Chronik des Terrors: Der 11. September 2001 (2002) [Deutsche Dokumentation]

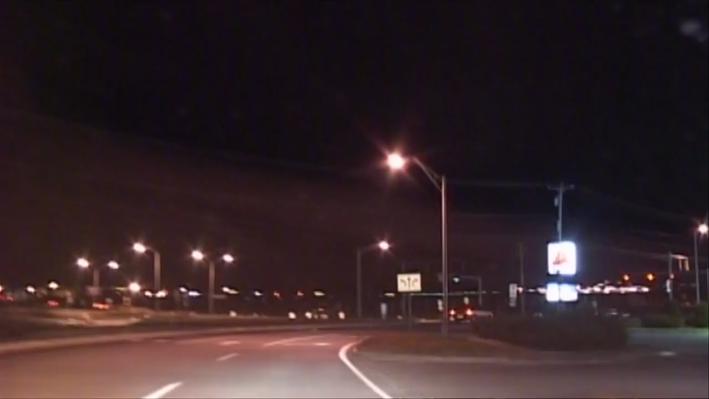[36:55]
21.15 Uhr. Atta und Al-Omari verfahren sich auf der Suche nach dem Kaufhaus Walmart.